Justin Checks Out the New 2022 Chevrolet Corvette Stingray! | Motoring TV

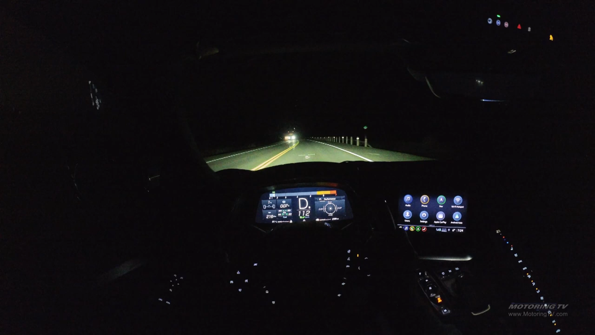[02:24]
The C8's after dark driving experience was responsible for some of the biggest grins on my test drive. That's for two specific reasons. First, the headlights are very powerful.
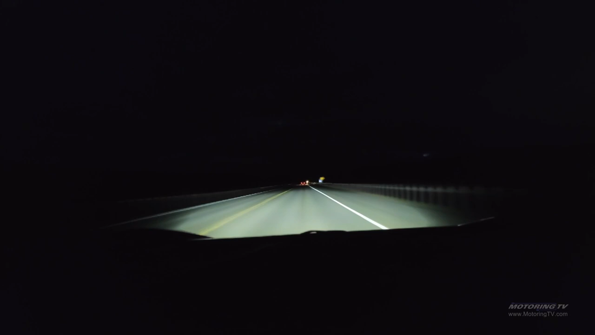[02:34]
Low beams flood the road near the car with a thick layer of clean white light. There's plenty of useful illumination in tree lines and culverts nearby.
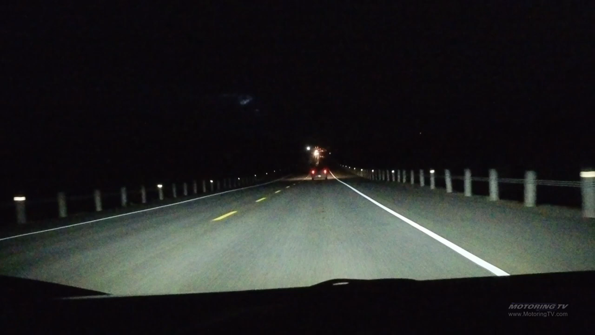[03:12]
Even at a distance, those surfaces are engaged brightly by the C8's headlights,
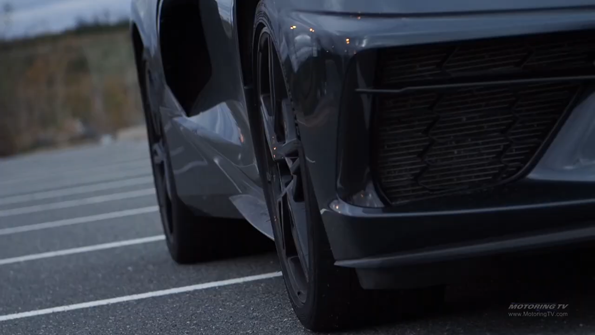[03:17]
and that makes it easier to see wildlife that might be crossing in front of them. So in all, this is a confidence-inspiring lighting system,
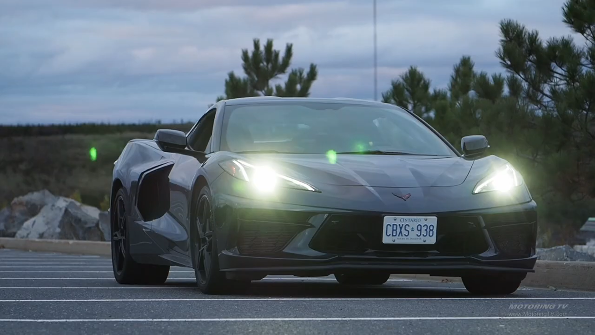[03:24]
on par or better than I typically expect at this price point. And that's about $102,000 for the nicely decked out 3LT on your screen, by the way.
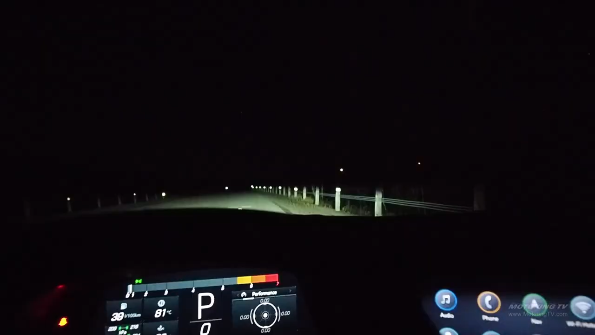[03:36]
Turn the instrument cluster dimmer down all the way, and the C8's dash goes into dark mode.